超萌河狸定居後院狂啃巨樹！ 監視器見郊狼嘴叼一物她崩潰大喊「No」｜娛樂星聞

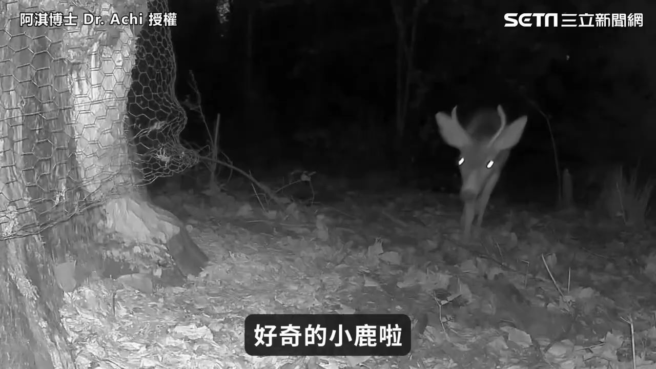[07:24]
奇的小路啦好奇的浣熊啦就是拍到蠻多